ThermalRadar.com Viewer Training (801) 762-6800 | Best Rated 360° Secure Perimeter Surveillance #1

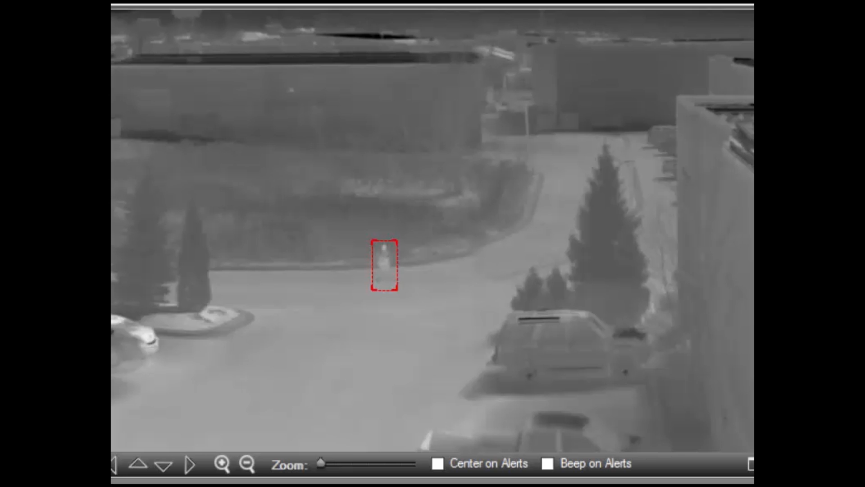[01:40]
alert that Thermal Radar has detected on the 360-degree plane. This window can also be used to provide digital zooming tools.
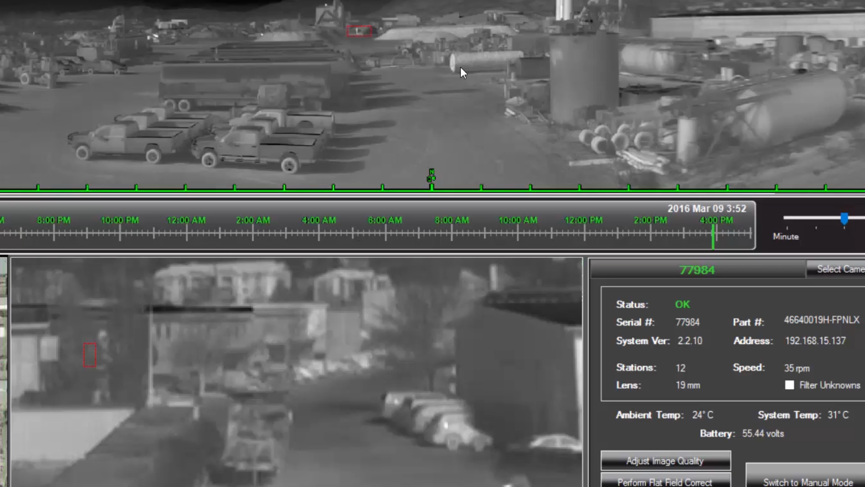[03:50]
Thermal Radar is a wide area persistent surveillance solution.